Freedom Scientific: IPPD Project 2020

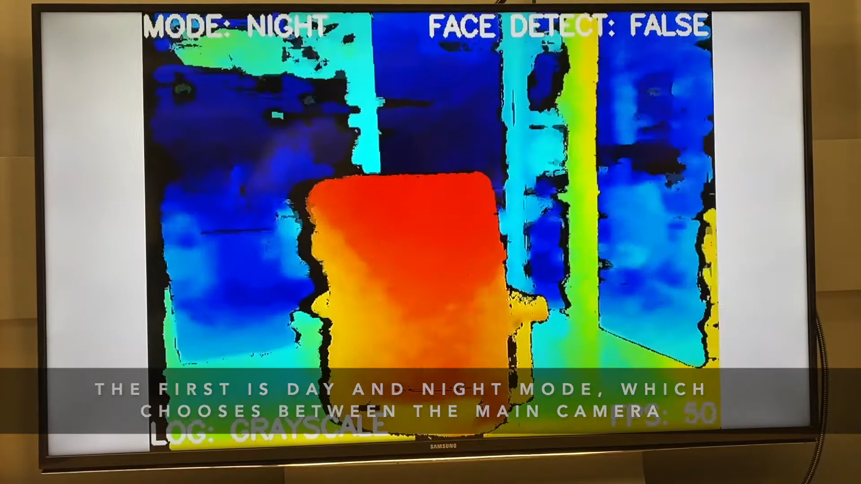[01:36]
There is also edge detection mode, which highlights the edges of objects,